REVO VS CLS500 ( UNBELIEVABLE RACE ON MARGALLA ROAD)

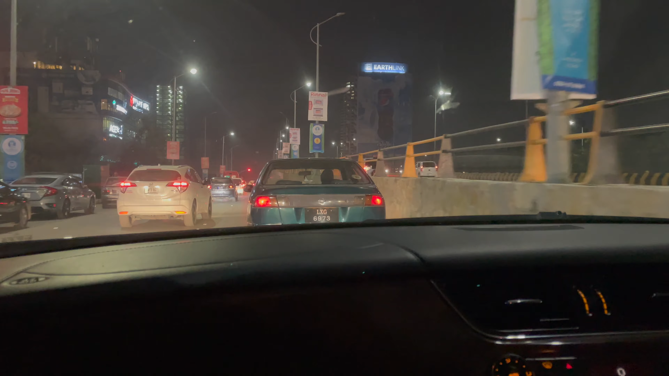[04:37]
लाइक इतना रश है यार, ये क्या सीट है, रोडे कब बड़ी होंगी, मालगढ़ दूसरा कब बनेगा। एक तो ये ग्रीन लाइट पे भी रुके होते हैं, इनका सेंस देखो यार,
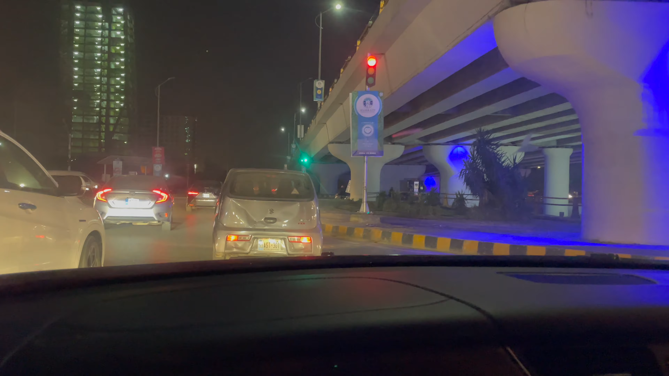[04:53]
ये देखो जैसी रेड हुआ ना हॉर्न ही मार, ग्रीन पे कुछ चल नहीं रही होती और रेड पे हॉर्न नहीं मार रहे होते, क्या फजूल रूल्स है हमारे, ट्रैफिक पुलिस सामने ही खड़ा है।